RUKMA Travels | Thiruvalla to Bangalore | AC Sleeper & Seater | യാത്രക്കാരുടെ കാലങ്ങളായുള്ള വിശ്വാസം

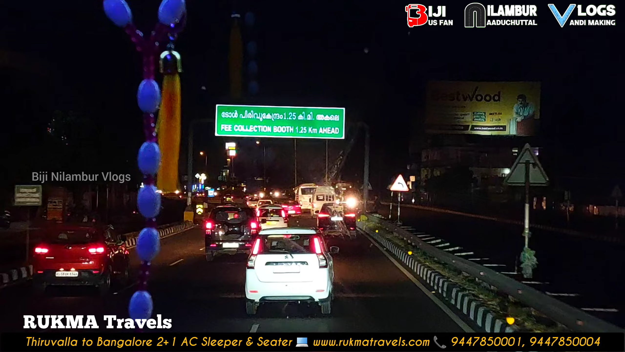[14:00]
വണ്ടി തൃശ്ശൂർ ടൗണിൽ പോകാത്തതുകൊണ്ട് തന്നെ തൃശ്ശൂർ ടൗണിൻ്റെ ബോർഡിംഗ് പോയിൻ്റ് വരുന്നത് പാലിയേക്കര ടോൾ പ്ലാസയാണ്.
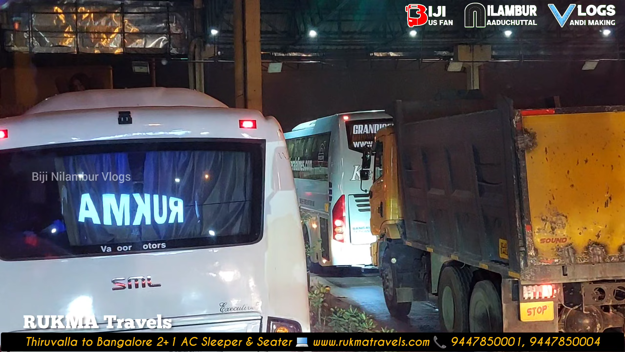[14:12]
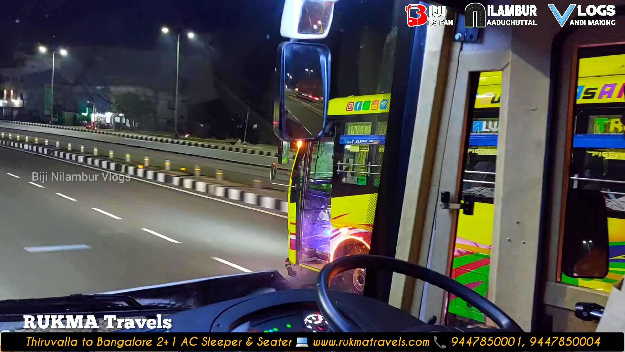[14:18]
നമ്മുടെ ഈ സൈഡിൽ കൂടെ പോകുന്ന ചെറിയ മിനി ബസ്സുകളും നൈറ്റ് സർവീസ് ബസ്സുകളാണ്.
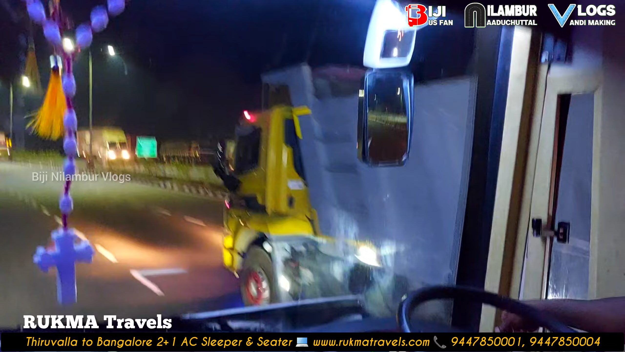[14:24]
അത് തമിഴ്നാട്ടിൽ നിന്നൊക്കെ വരുന്ന തുണിയൊക്കെ ആയിട്ട് വരുന്ന കച്ചവടക്കാർക്കൊക്കെ വേണ്ടിയിട്ട് ഓടുന്ന നൈറ്റ് സർവീസ് ബസ്സുകളാണ് എൻ്റെ മുന്നിൽ പോകുന്നത്.
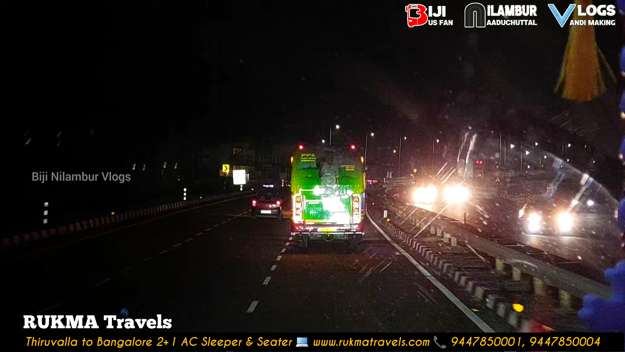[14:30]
അങ്ങനെ ഇനി നമ്മൾ കയറാൻ പോകുന്നതാണ് കേരളത്തിൻ്റെ അഭിമാനമായിട്ടുള്ള തൃശ്ശൂർ പാലക്കാട് ജില്ലകളെ ബന്ധിപ്പിക്കുന്ന കുതിരാൻ ടണൽ.
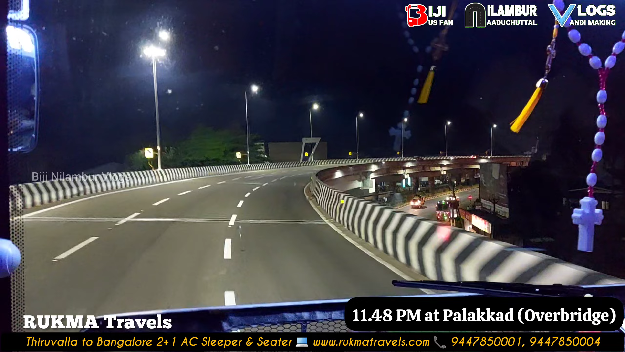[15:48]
പാലക്കാട് നഗരത്തിന് മുകളിലൂടെയുള്ള കോയമ്പത്തൂർ ഫ്ലൈ ഓവറിന് മുകളിലൂടെയാണ് നമ്മൾ പോയിക്കൊണ്ടിരിക്കുന്നത്. സമയമിപ്പം 11:50 കഴിഞ്ഞു.
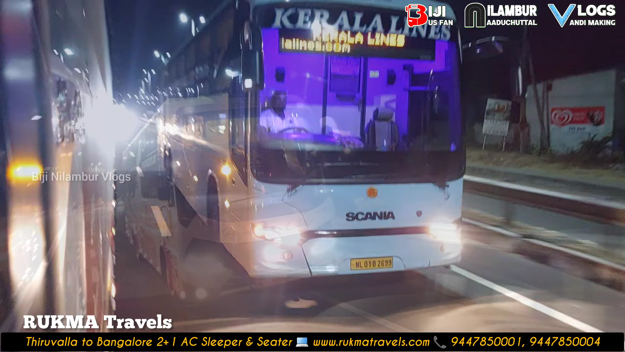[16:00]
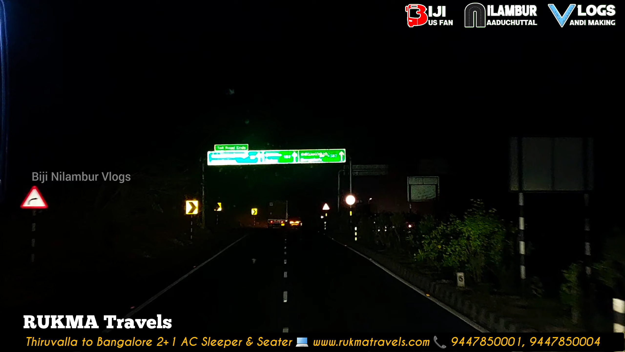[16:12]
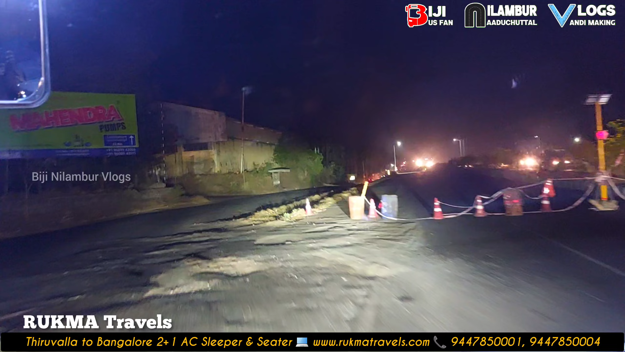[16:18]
ഈ ബ്രിഡ്ജിന് താഴെ കൂടെയാണ് കോയമ്പത്തൂർ സിറ്റിയിലേക്ക് പോകുന്നത്.
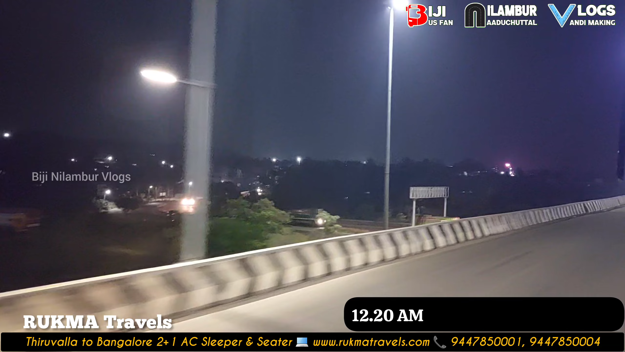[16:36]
സമയം ഇപ്പോൾ 12:20 കഴിഞ്ഞു.
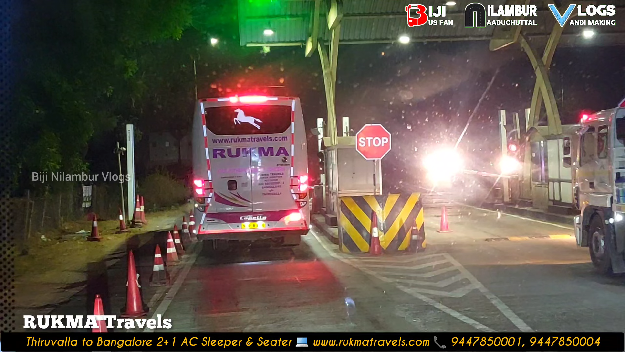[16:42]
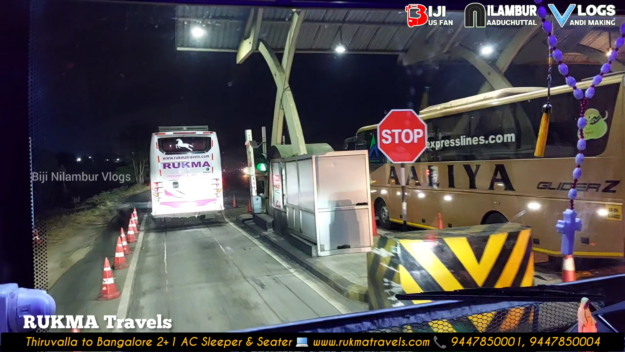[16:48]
ടൂ വീലർക്ക് ടോളിലൊന്നിരിക്കെ ഈ രണ്ട് ചെറുപ്പക്കാരെ ഈ ഒരു ടോളിന് മുമ്പിൽ നിർത്തിയത് എന്തിനാണാവും?
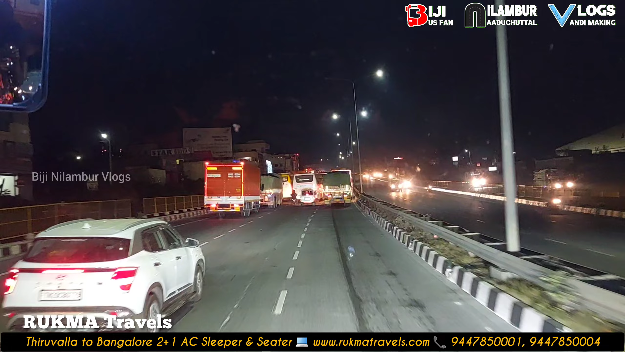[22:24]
നമ്മുടെ ആദ്യ ഡ്രോപ്പിംഗ് പോയിന്റ് ഹൊസൂരാണ്. ഹൊസൂർ എത്തിയപ്പോൾ തന്നെ ബ്ലോക്ക് തുടങ്ങിയിട്ടുണ്ട്.